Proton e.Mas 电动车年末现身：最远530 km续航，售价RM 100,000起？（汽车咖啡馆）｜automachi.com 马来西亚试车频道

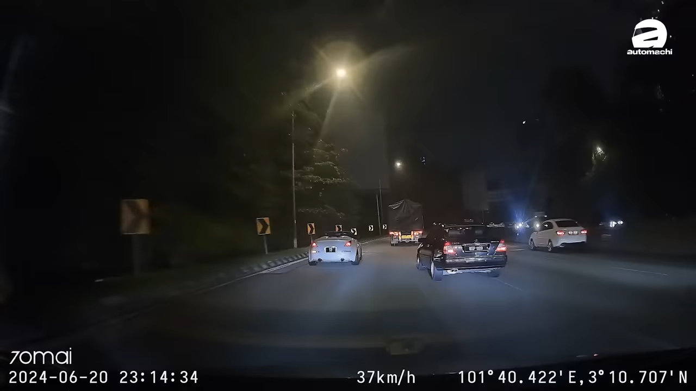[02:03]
撞击一警啊车道偏离警示等等功能都在这边里面可以保证你的行车安全